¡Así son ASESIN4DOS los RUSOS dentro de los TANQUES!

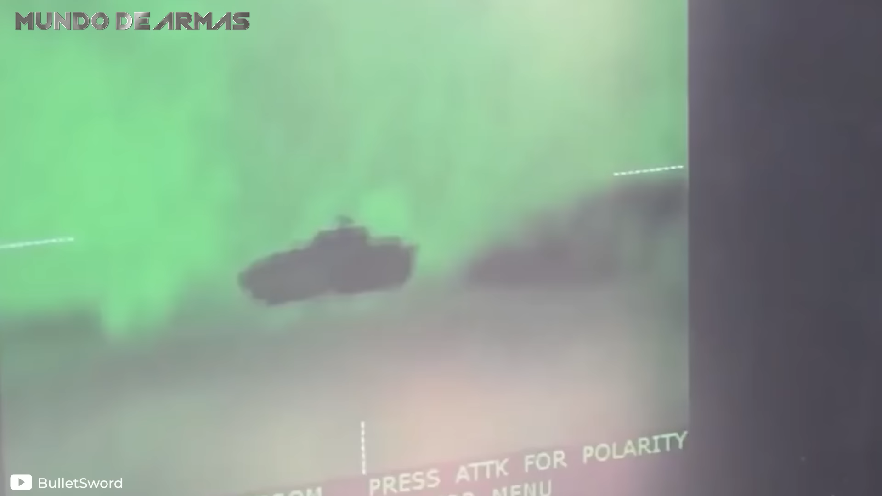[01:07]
El grupo observa a lo lejos un tanque ruso y abandona la protección de los árboles donde podía ocultarse. Ahora se puede ver a un soldado con la rodilla en el suelo y un lanzamisiles portátil en su hombro. ¿Está listo para disparar?